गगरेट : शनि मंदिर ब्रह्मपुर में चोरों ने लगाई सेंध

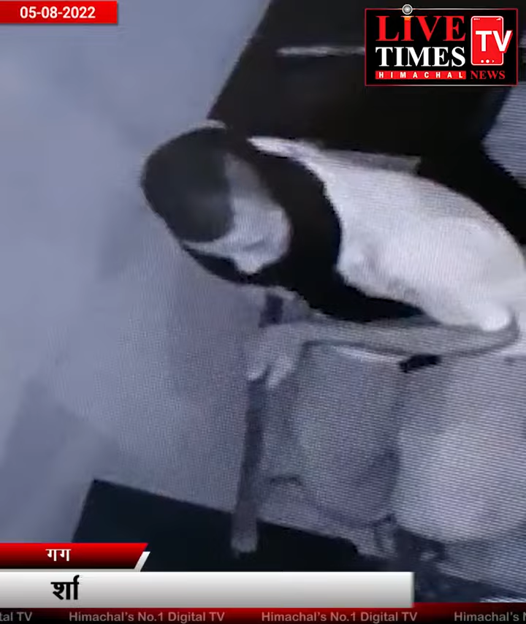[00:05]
शनी मंदिर भ्रह्मापुर में चोरी का मामला सामने आया है।
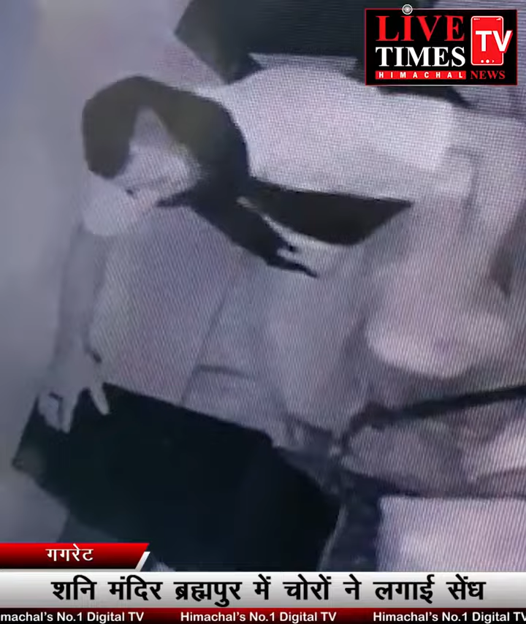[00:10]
शनी मंदिर भ्रह्मापुर में वेड़वार देरात करीब दो बजे चोरों ने मंदिर में चोरी की बारतात को अंजाम दिया है।
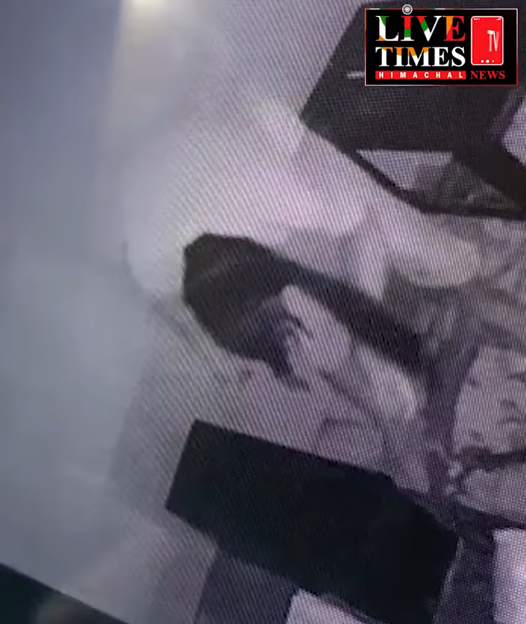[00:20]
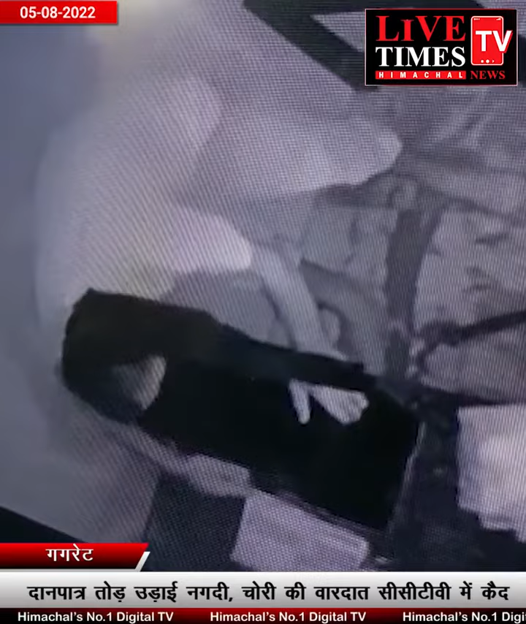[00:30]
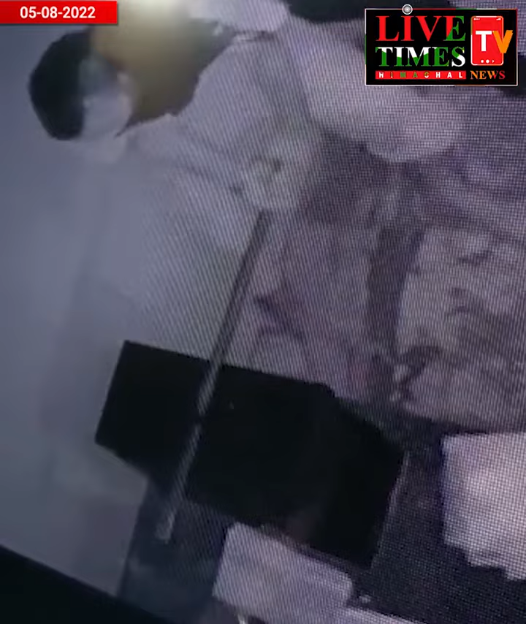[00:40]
वही मंदिर प्रवंदक अशोक कुमार ने बताए कि वीरवार रात्री को ज्यात व्यक्ति द्वारा मंदिर परी सरकें तीनों मंदिर के गल्ले तोड़ कर नगदी चुरा ली गए है।